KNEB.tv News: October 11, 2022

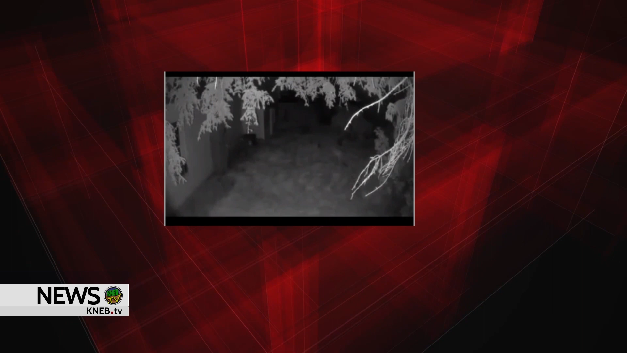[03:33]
as seen here, prompted an unsuccessful search from police, and Game and Parks officials have been contacted. If anyone sees this animal, they are asked to call Sydney Police Department at 308-254-5515, and folks are reminded to stay away from the wild animal and do not attempt to capture it or video it.